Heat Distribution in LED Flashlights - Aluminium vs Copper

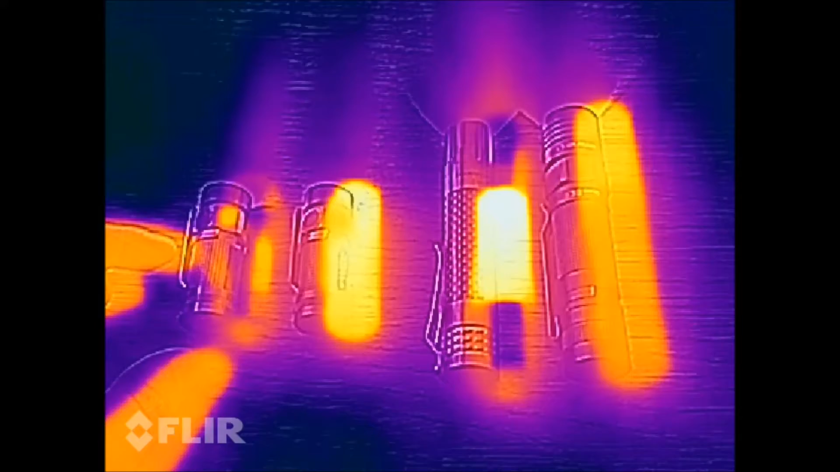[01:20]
As you can see on the left the Olight the copper version gets warm but the copper is
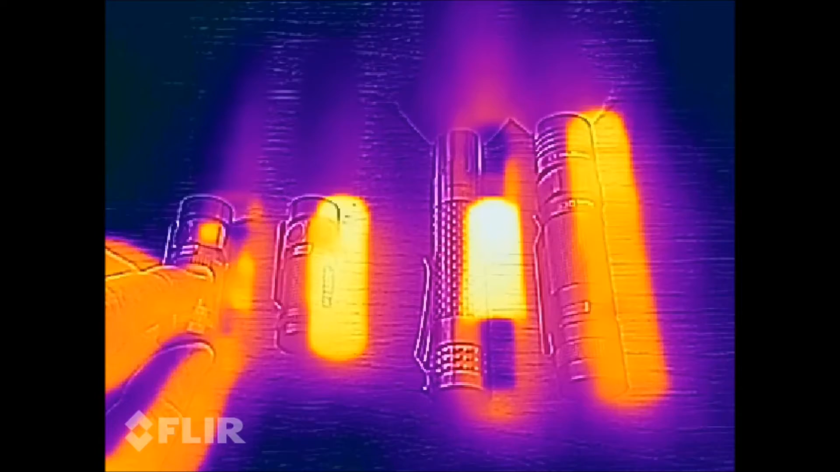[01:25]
quite thick and only here the most heat is developed but
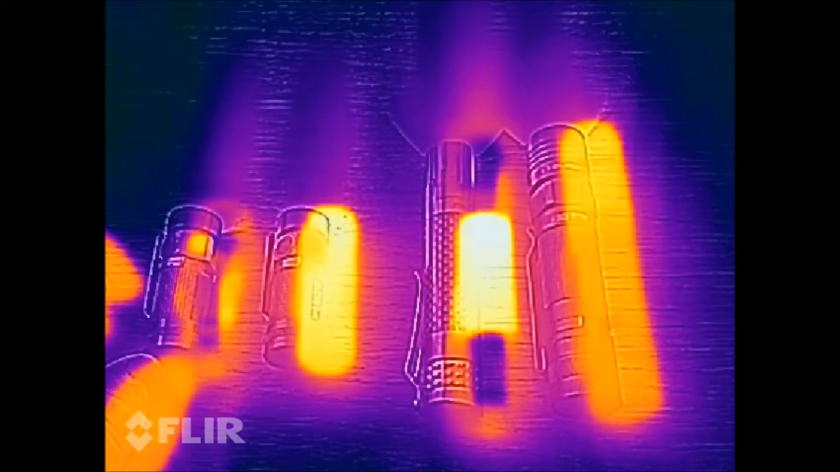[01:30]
it's evenly dispersed which is nice whereas the aluminum version
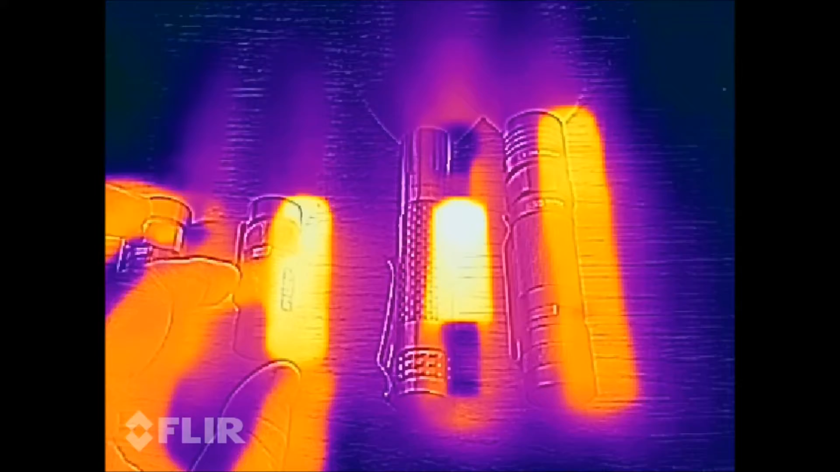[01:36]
distributes the heat quite evenly all over the place and it's quite warm overall whereas this one not so much.
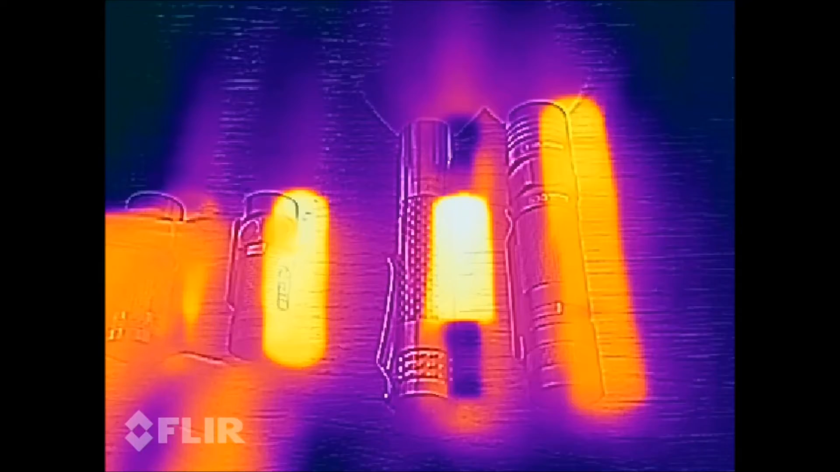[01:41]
On the bigger versions it's quite a bit different.
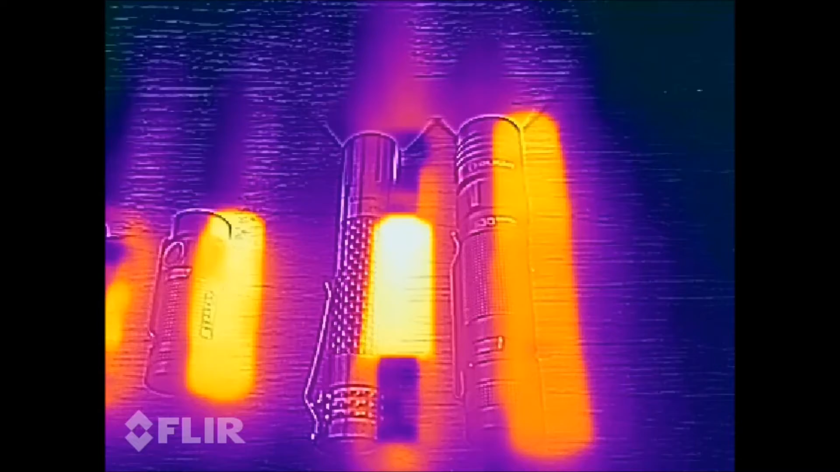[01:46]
Namely the lumen top it's extremely hot as you can see it's almost white
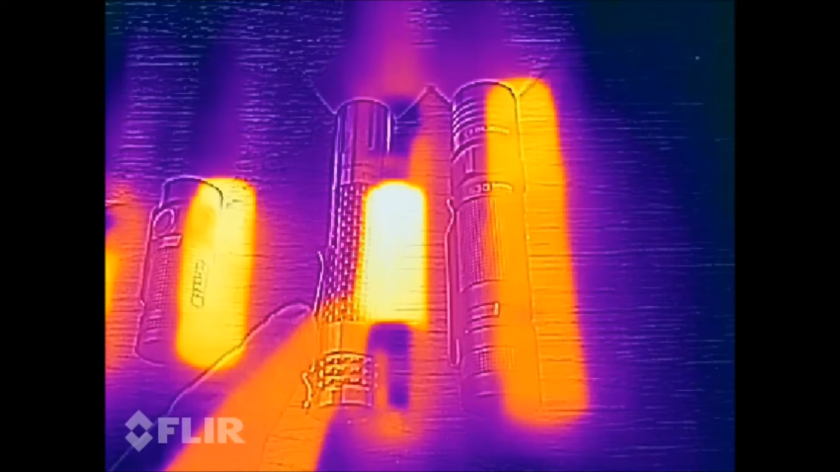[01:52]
here and you can barely touch it with your hands whereas
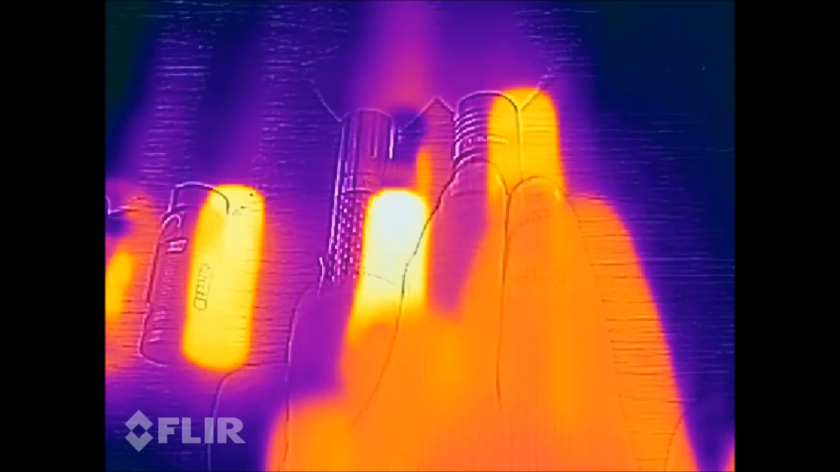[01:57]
the Olight S30 baton again distributes the heat quite evenly.
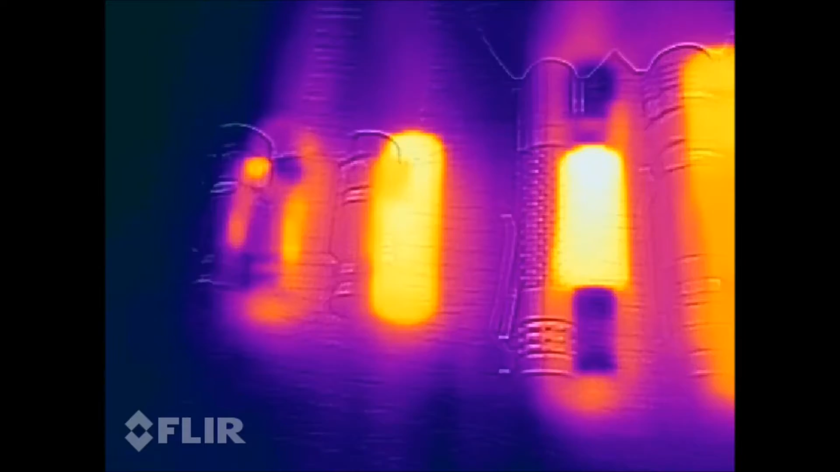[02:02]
Interesting yeah so the findings are quite interesting so the